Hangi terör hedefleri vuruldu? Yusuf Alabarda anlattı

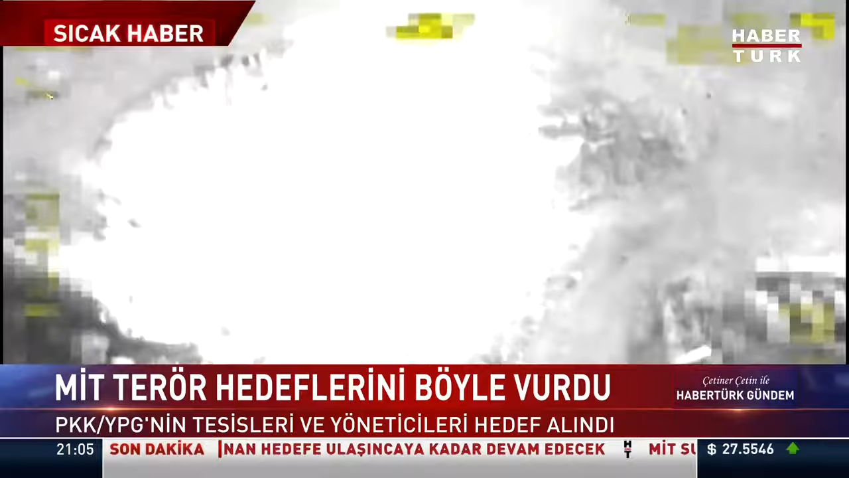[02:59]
mühimmatın ya da onların kullanmış olduğu araç ve gerecin yüklendiği hususlar.
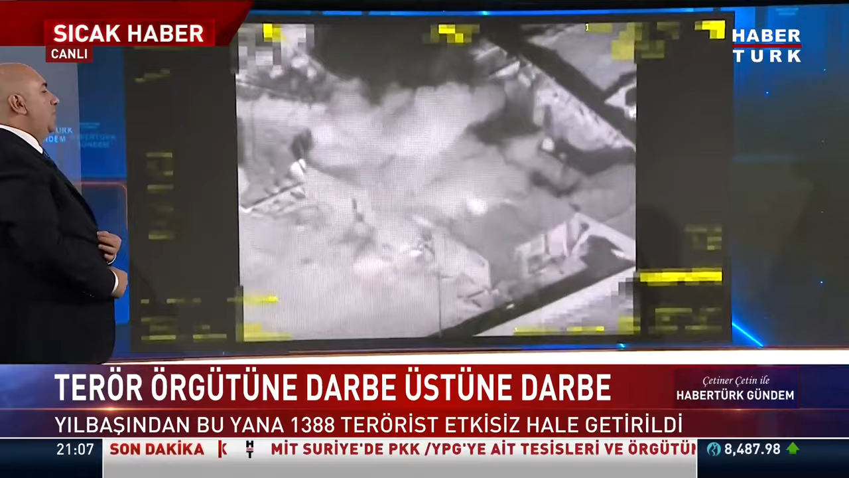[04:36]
yatakhane gibi bir tesis gibi kullandıkları aklıma ilk geliyor. Ve bu tesis mesela karşımda burası da yine bir mühimmat deposu gibi duruyor.
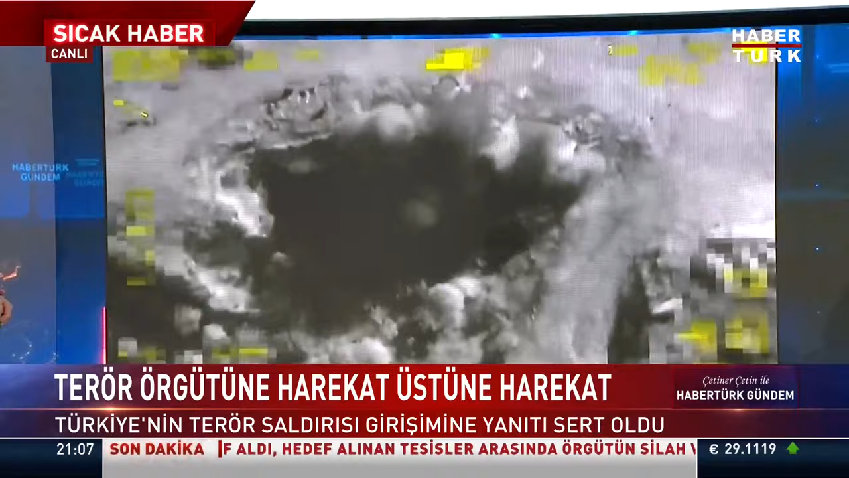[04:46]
Çünkü yerin altında. Arkadan büyük bir duman. Evet arkadan büyük bir duman çıkıyor. Çünkü bir de yerin altında.